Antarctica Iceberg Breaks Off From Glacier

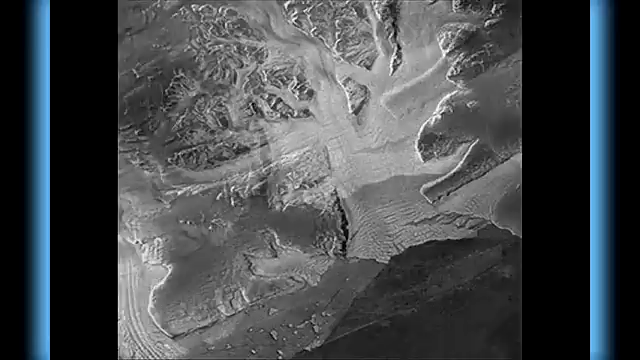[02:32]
The two icebergs are now drifting together approximately 60 to 90 miles off Antarctica following the collision on February 12th or February 13th,